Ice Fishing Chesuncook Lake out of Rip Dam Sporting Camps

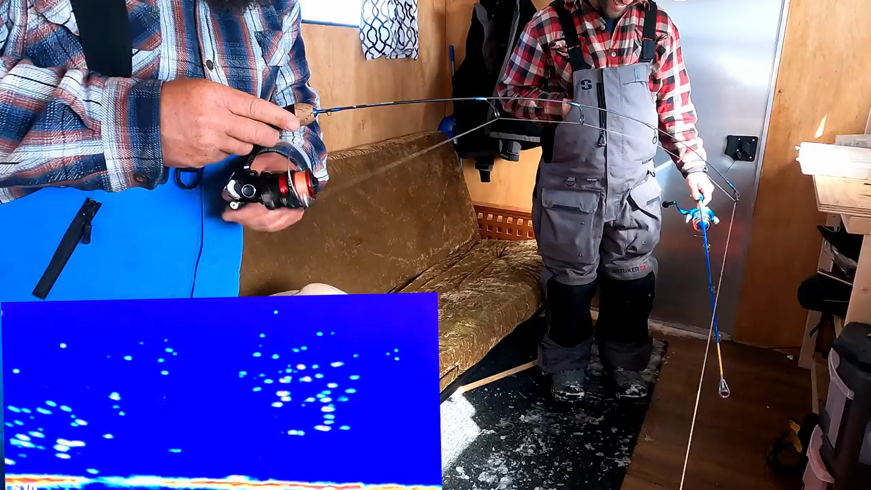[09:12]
Now, do you want to keep these guys alive or do you want to kill them? Because I got a bucket. Oh, it's a perch. It's a yellow. What's he doing out here? All right. We're on the board. Holy kid. Look at the stripes on him. The Canadians count the stripes and they're like a seven stripers. Good. This guy's got one, two, three, four, five, six, seven, eight, nine, maybe 10. What's that right there coming in on the bottom?
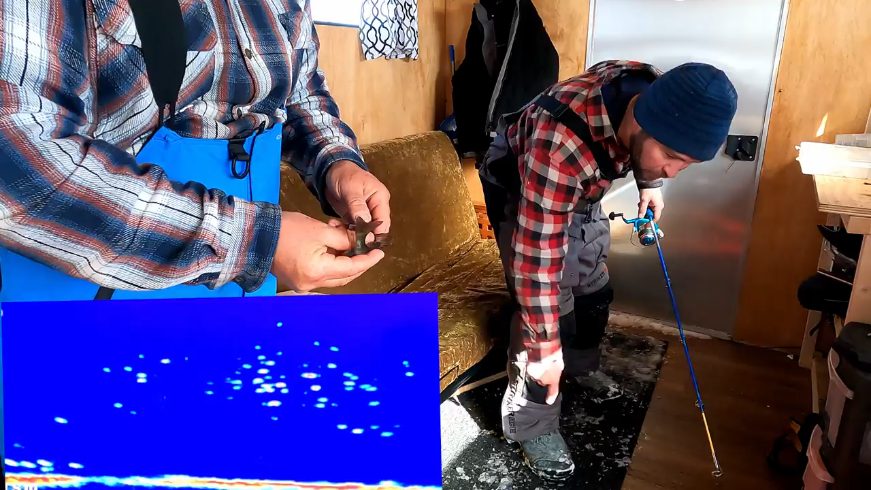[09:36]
That's a nice cask. There's a 10 striper, guys. And he's not even bigger than my hand.
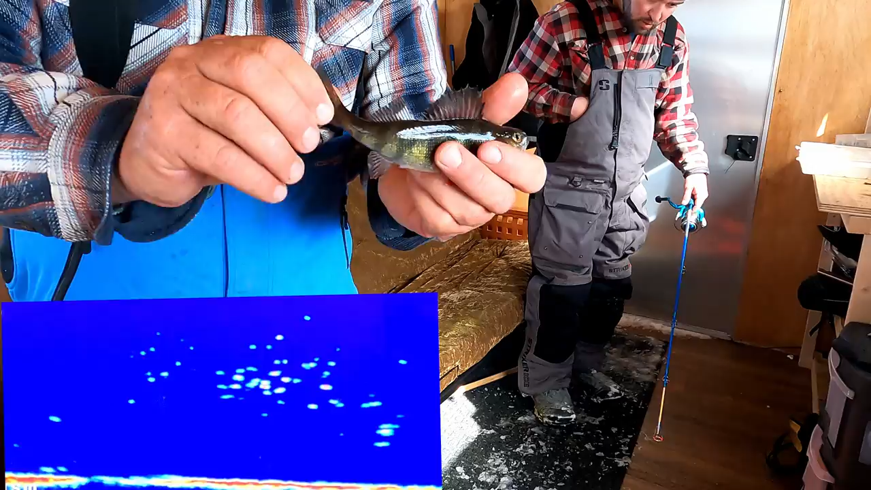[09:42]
10 stripes. That's crazy. That might be a school of yellers. Oh, look at him. He's on me. Is he? Look. See? Oh, yeah. Eat him.
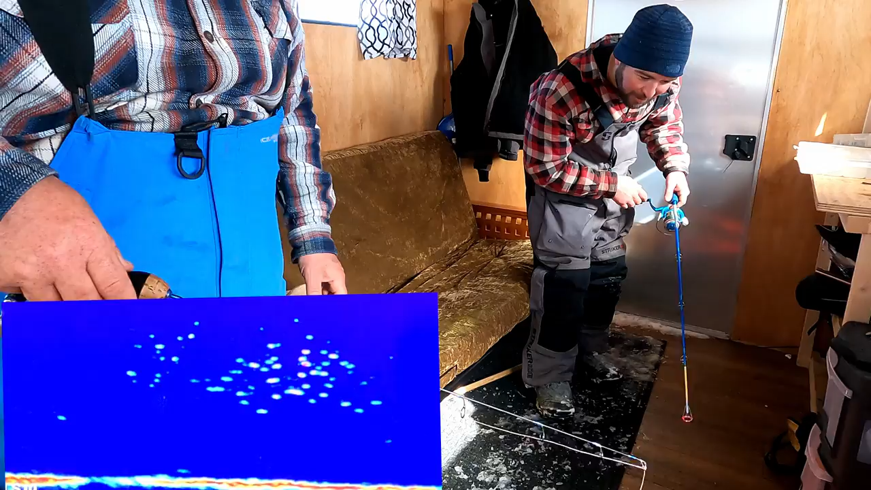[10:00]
Come on, buddy. Oh, okay. These might be smelts with yellows in on them, eating them. Oh, my God. Look at those perch just driving those smelt. I'm on the one right above you. See that? Yeah. He's about to hit. See that? Yeah. You can actually see him hit.
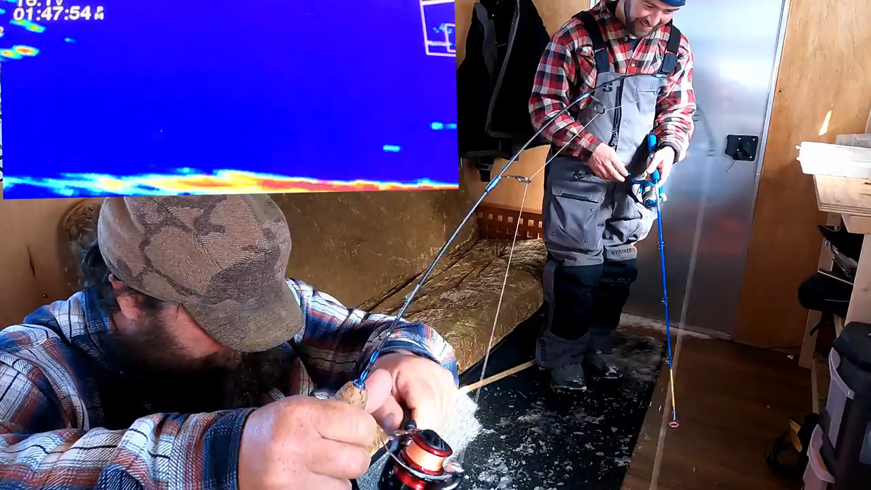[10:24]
Feels like another yeller. Might be whitey. Yeller. Yeah, these yellows are just destroying that school of smelt.
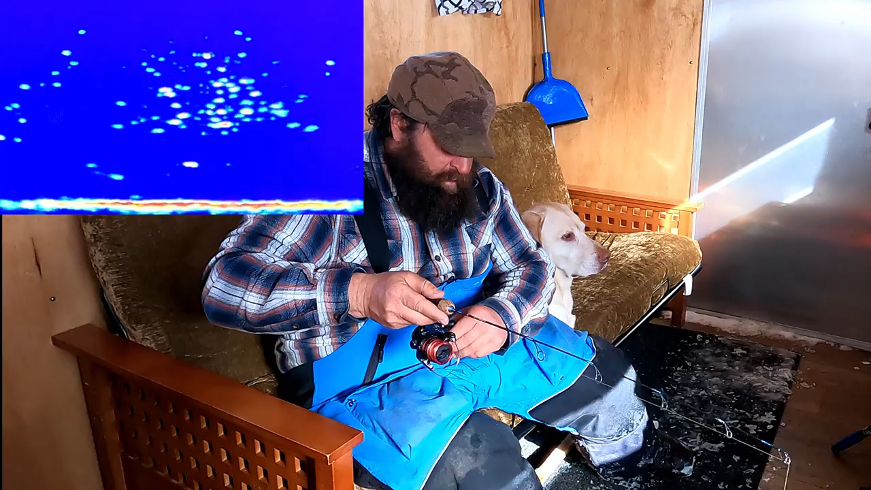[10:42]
Got him. Little guy. Alright, there's a jack smelt. Cool. We'll keep him.
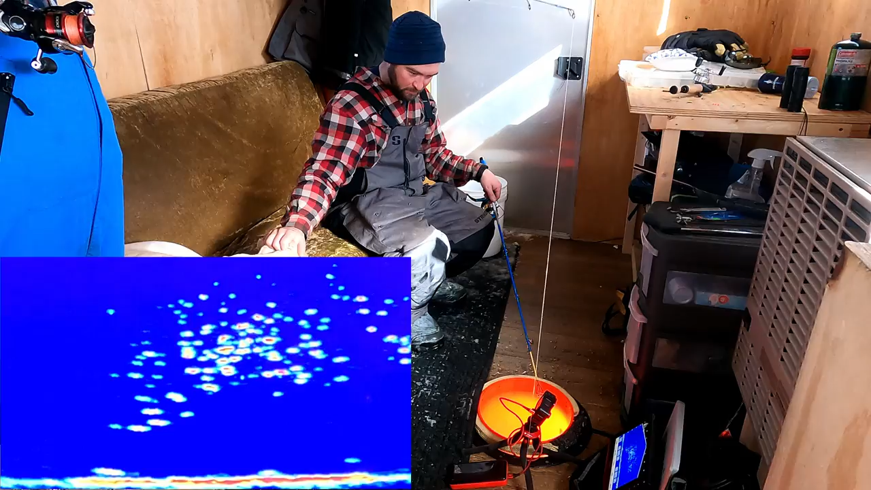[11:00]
But when a cusp comes in, he should show up really big and red. There you go. There's a cusp. That's cusp? Nice. You want me to land him or anything? Oh. Are you still in the hole? Nope.
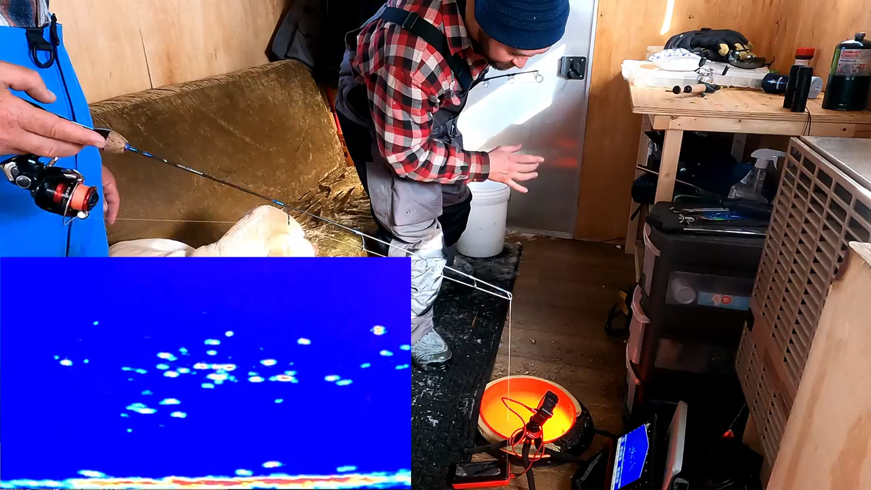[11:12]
Oh, there he goes. Look. Do you see him just tear through? Yeah. That's him going to the bottom. He just tore through everything.
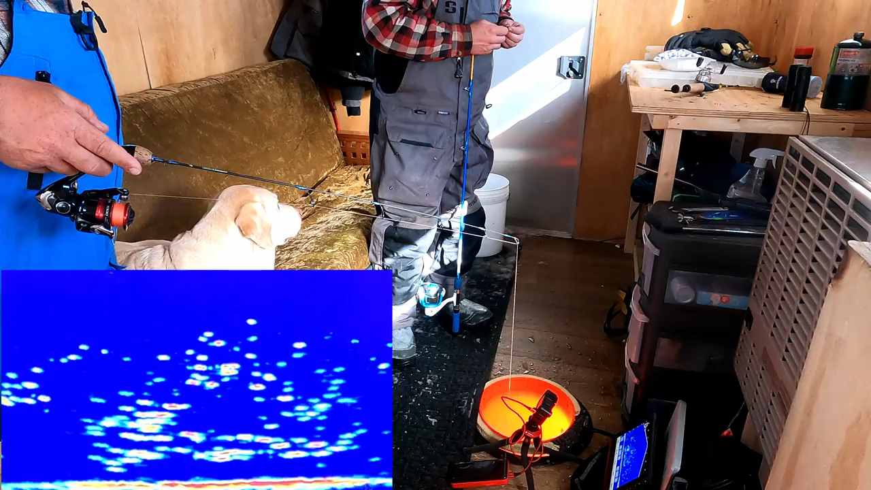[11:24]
Oh, Luke. Look at that strain. You can hardly even see the water column. The trouble is I don't know what is what on my strain. I don't have a clue where my jig is. I don't have a clue like which ones are smelt, which ones are purged. I don't really.
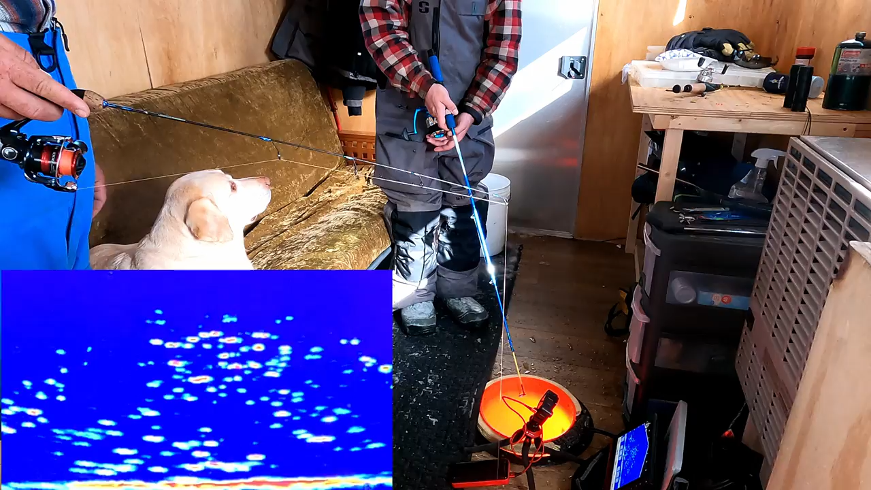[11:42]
There's just a whole lot of something down there. Yeah. I don't really care. I'll catch anything. That feels smelty. That feels smelty. Yep. Oh, geez. Good.
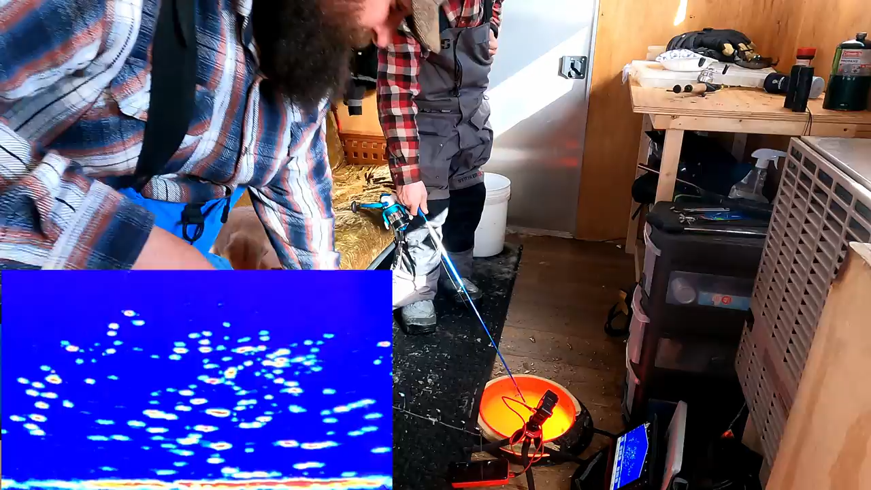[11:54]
That's a perfect size for bait tomorrow. Yes, it is. All right, guys. You are not watching a rerun. I'm actually still jigging smelt here in Maine. That's a little jack smelt right there. I'm here with Max. We, the screen is lit up more than a Christmas tree. If you had this many lights on a Christmas tree, it'd be a fire hazard. It's crazy there. I think it's smelt eaten baby smelt and yellow perch eaten baby smelt. And every once in a while, we'll watch a cuss swim through the bottom.